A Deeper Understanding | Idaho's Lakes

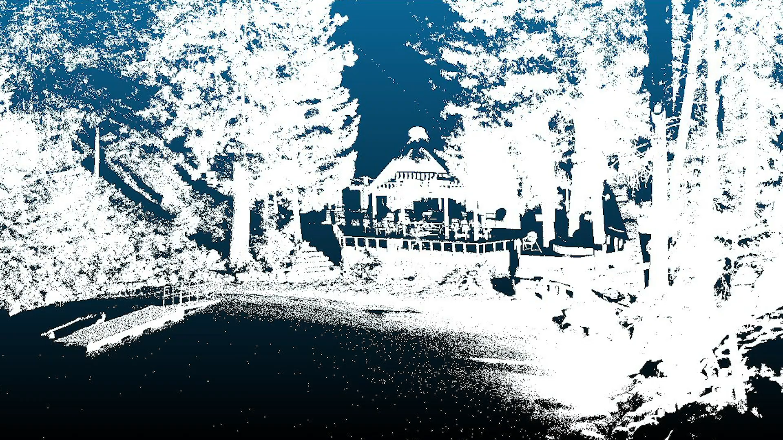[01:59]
So I'm using LiDAR which is a terrestrial laser scanner and that measures shoreline erosion or changes in the shoreline on a sub-centimeter level.